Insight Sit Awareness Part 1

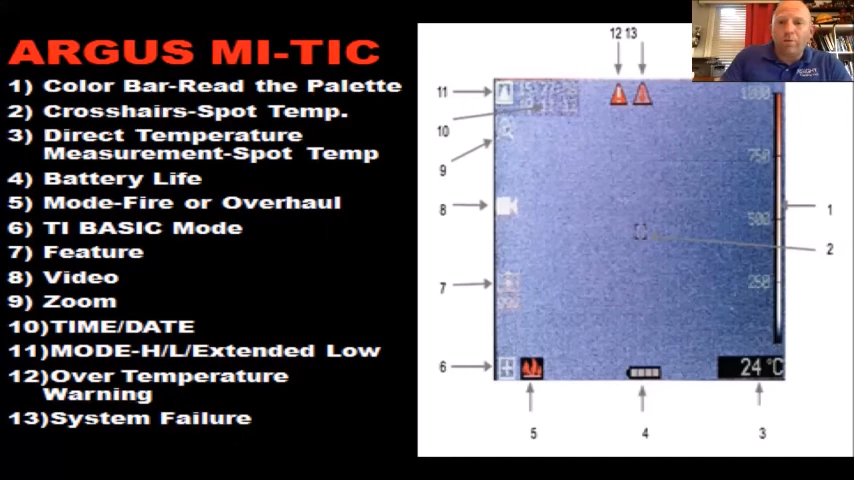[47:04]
On screen: spot 24°C
your argus and if you look at this this is how i broke it down for you high sense mode is zero to 300 degrees low sense mode the first one is three to 750 and extended low is 750 to 2000 degrees why do we need to measure that hot i think we can melt aluminum at like 1200
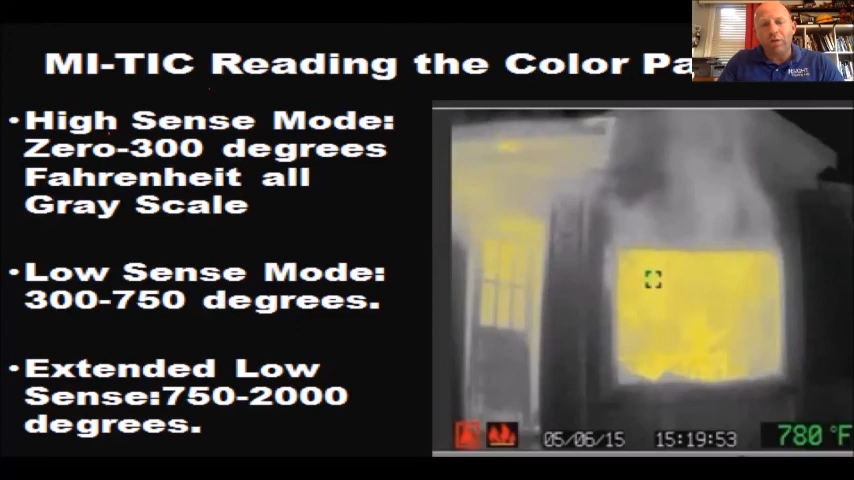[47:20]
On screen: spot 780°F
you know our mass fails at 350 why do i need to go up to 2000 degrees i'm not really sure why they've done that so
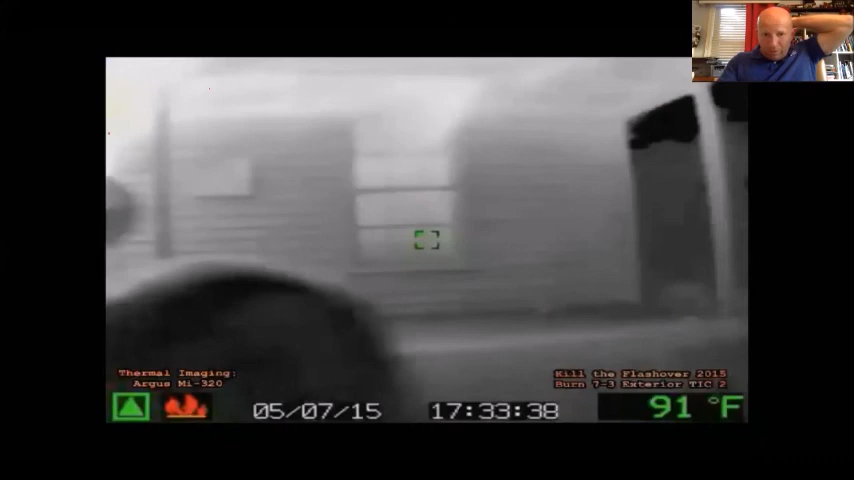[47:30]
On screen: spot 91°F
here's your quick video of what this camera looks like notice that the green triangle is engaged in the lower left corner this is a argus my 320 this is a ktf burn where in kill the flashover
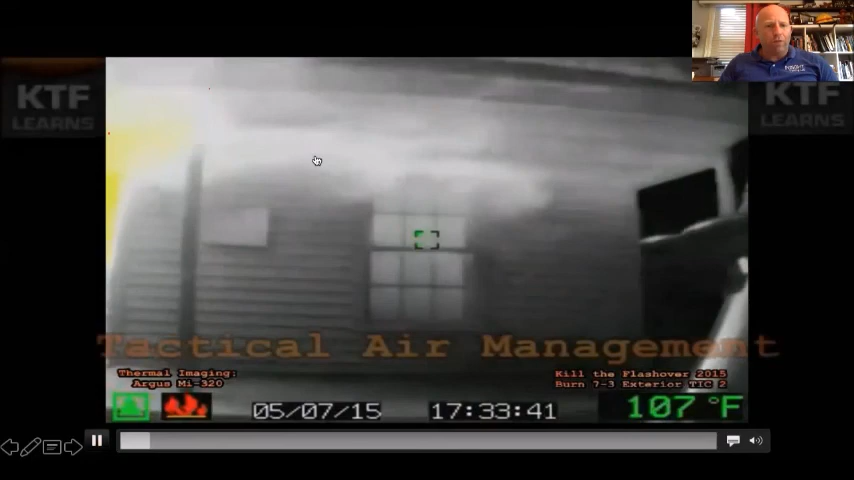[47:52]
On screen: spot 107°F
see the convection currents coming over the top of the porch notice when we zoom in on the door you see the yellow coming out let me go back to the door there you go look at that there's a lot of heat come over the piles of stuff that we piled in that house loaded at about 10 000 cubic feet of stuff in there notice real quick with me that when the camera changed from right i'll back it up right there that's in low sense mode the green triangle watch really closely boom now what color is that triangle red hmm how easy would it be to miss that
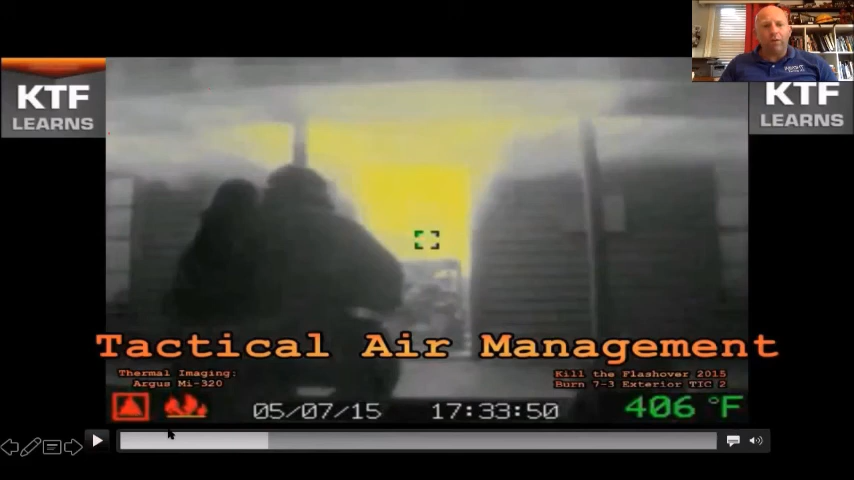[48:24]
On screen: spot 406°F
the overall field of view got a lot hotter and the camera picked it up but we'd miss that if we scan too quick so some of you said you use the bullard i put several of the bullards in here this is a quick cheat sheet we also sell a tick guide for those of you who are really into it we have 34 different models of cameras covered in that the bullard nxt or qxt has image enhancement like the flir cameras allows you to see the edges of things really well if you notice in the picture
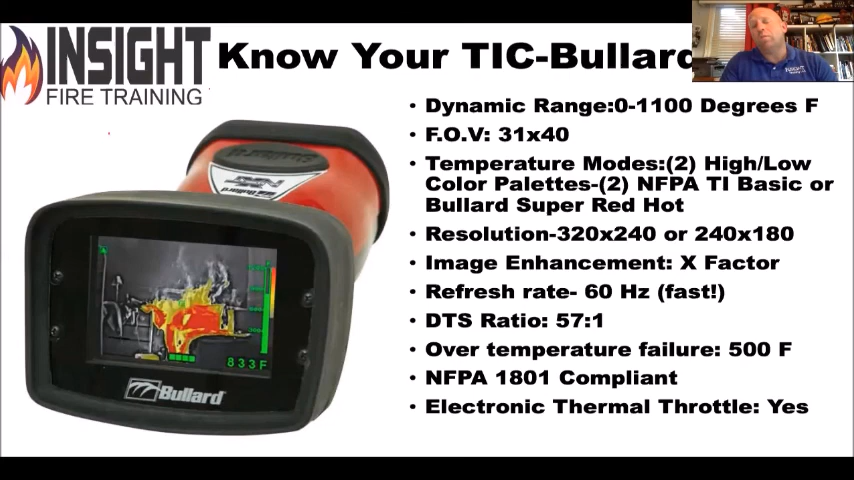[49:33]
On screen: spot 833°F
when you're facing a big enemy you want a camera that can see the enemy far off that means this camera can see the enemy measure heat effectively 57 feet away it can measure a one foot square okay and the nxt is nfpa compliant which is good some of you said you had the ldx very similar not quite as pretty a picture from my experience it claims it will be makes it in two different models uh the distance of spot ratio
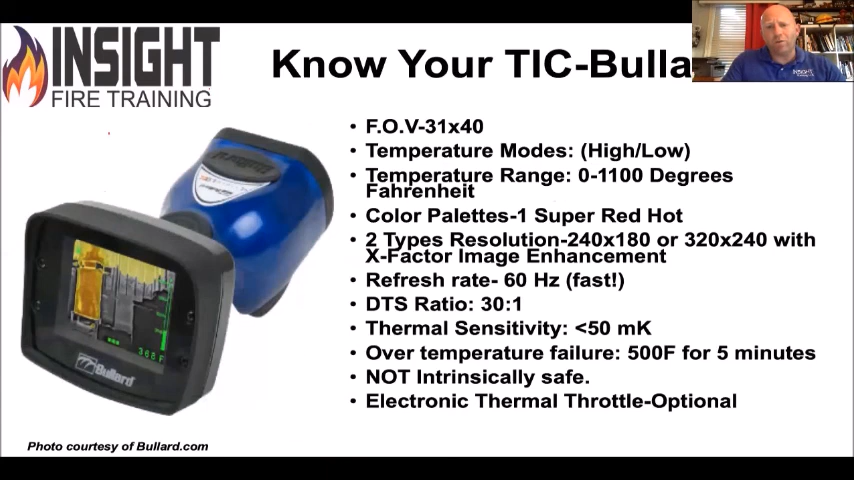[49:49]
is a little less it's got a very low thermal sensitivity which is good but it's not intrinsically safe so you don't want to carry this into a methyl ethyl bad stuff environment and here's the other thing about bullet
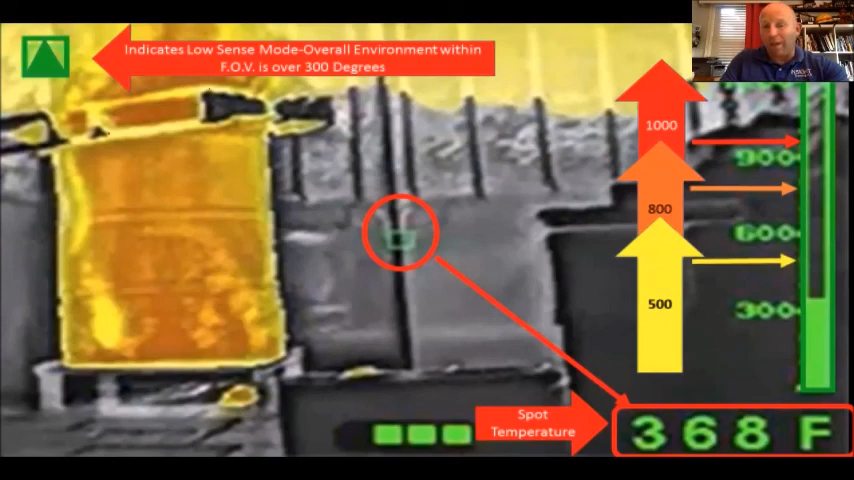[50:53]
On screen: spot 368°F
thermal layer at a different height based on when that camera shows color at what temperature that's why it's important for you to know your camera it's like rick glasky when he had tells that story about my saw i'll go get my saw it'll crank chief well if you know your tick i don't have to tell you what's bad and what's not our job is to interpret that image and act accordingly so we covered a lot